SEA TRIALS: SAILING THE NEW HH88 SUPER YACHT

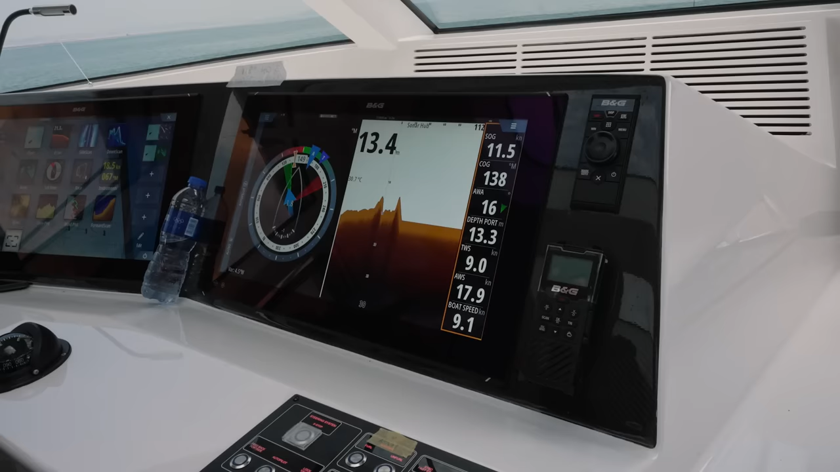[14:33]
Okay, yeah. 9.1, 9.2, okay. Full speed, yeah.
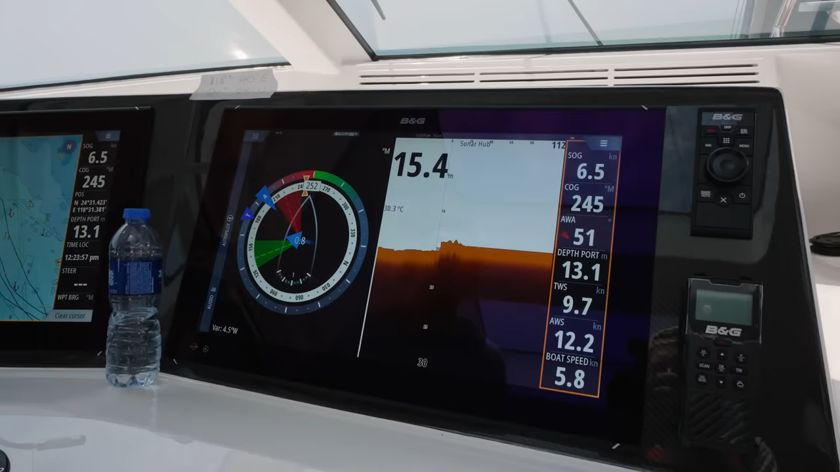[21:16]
Depth is good. This is a good time to chat for just a second. I got time. Okay.